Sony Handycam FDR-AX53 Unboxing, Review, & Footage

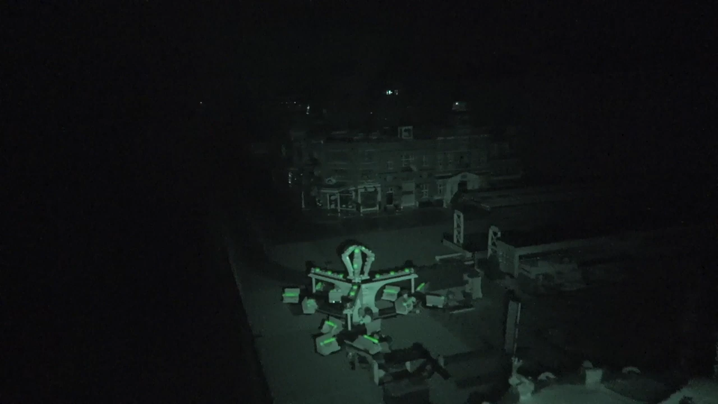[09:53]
Holy cow, this thing can film in the dark.
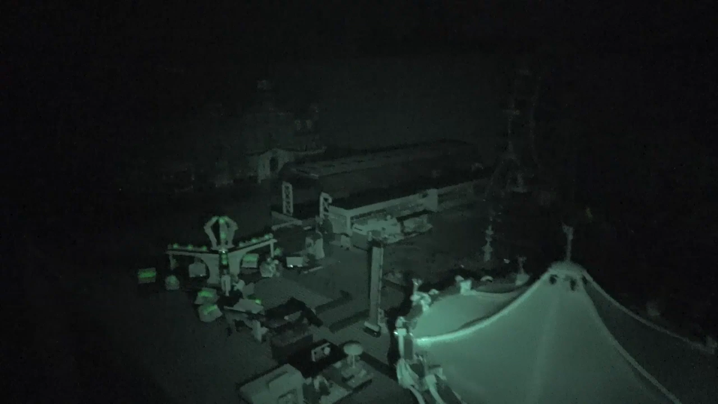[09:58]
Wow.
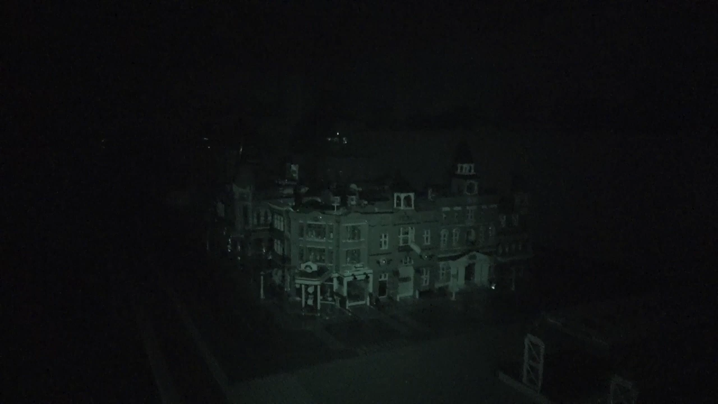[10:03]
And not only can it film in the dark, it can zoom in the dark
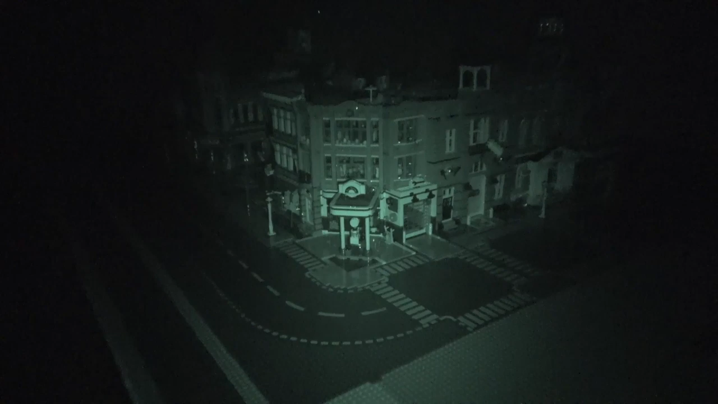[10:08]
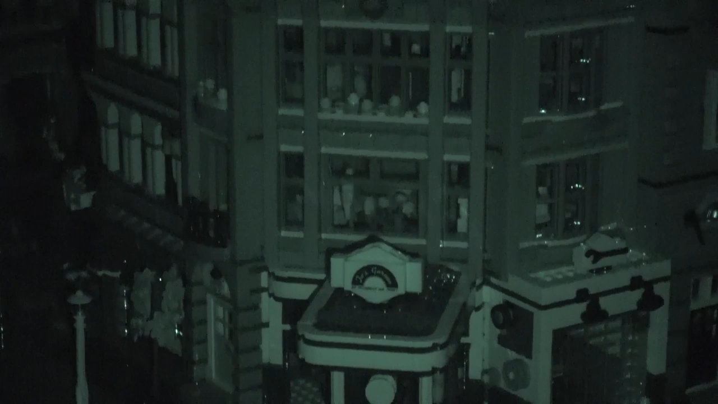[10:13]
and focus in the same sense of when we were in the light.
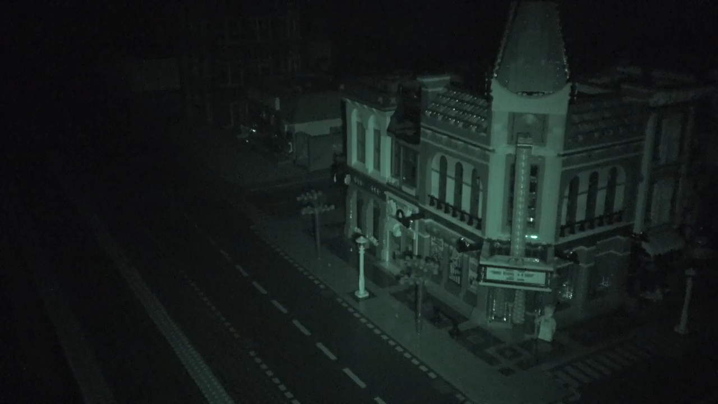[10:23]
Holy cow, I'm walking around this room in the dark right now. I'm just 100% going off the screen here on the 2-inch monitor on the, oh, actually, sorry, 3-inch monitor here on the Sony FDR-AX53.
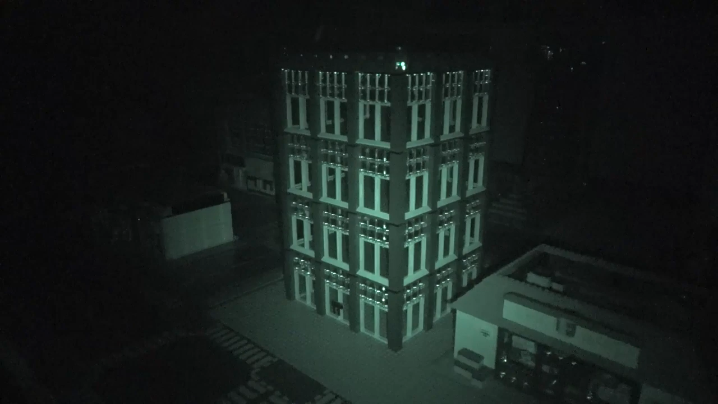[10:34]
That is amazing. I've turned the lights back on and you can see the screen is green.